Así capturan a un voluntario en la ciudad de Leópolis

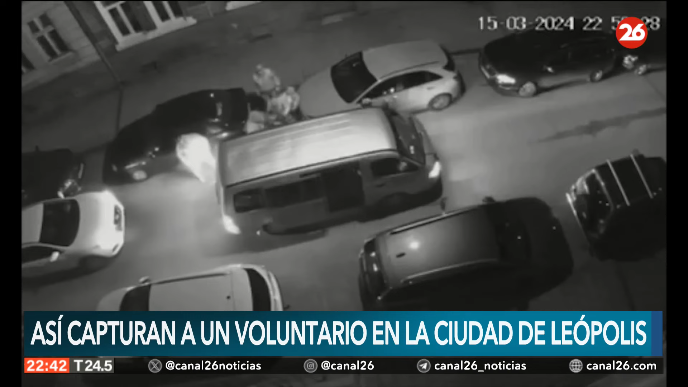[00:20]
Acá están capturando un voluntario, alguien que está pasando información de un lado al otro, un espía. En Leópolis, los empleados del TCC, utilizando fuerza física y causando lesiones, capturaron al voluntario Tarán Quiril y lo metieron en una bolsa.